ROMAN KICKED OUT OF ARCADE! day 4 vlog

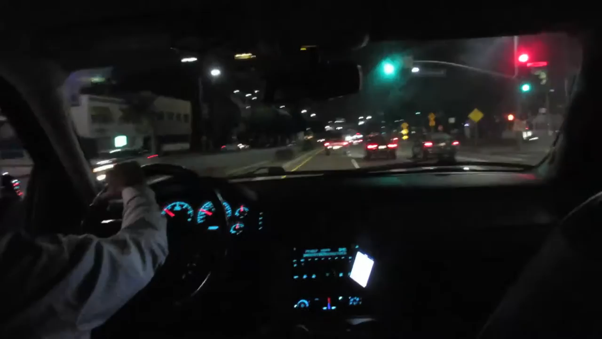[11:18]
Yeah, dude. You're tired now, okay? All right, so we've now made it back to Hollywood Boulevard.